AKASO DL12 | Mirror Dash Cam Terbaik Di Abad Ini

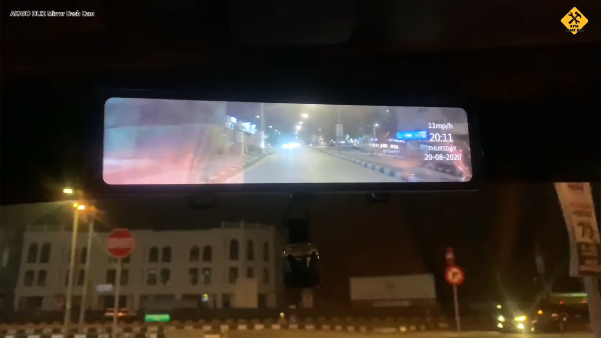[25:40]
ni view kamera belakang sekarang bila tengah memandu so not bad boleh tahan clear
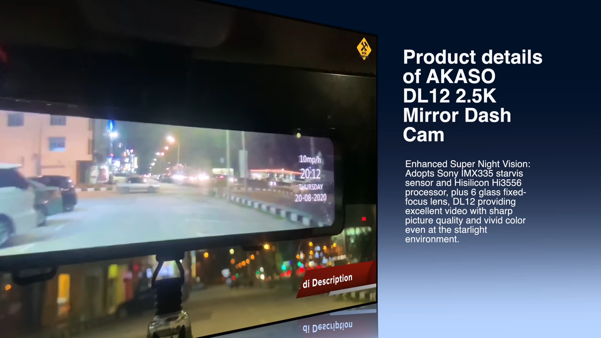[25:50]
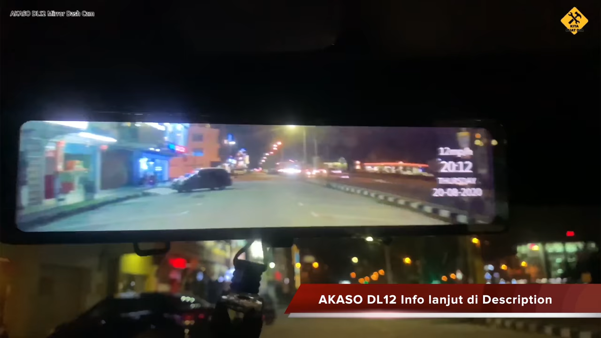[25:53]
1080px punya gambar super night vision clear kan belakang so kita tukar mode pergi depan oh depan lagi kita lah depan memang terang-menerang lah clear clear clear
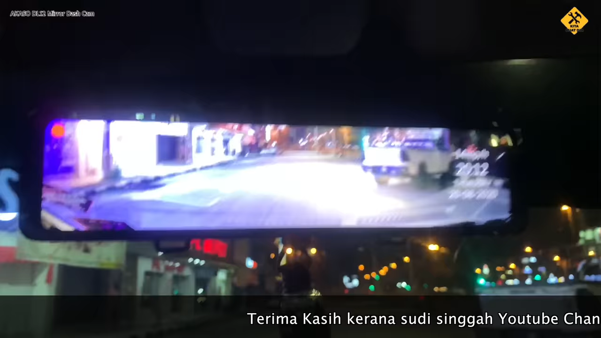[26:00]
depan so belakang punya vision version ni ini belakang punya pandangan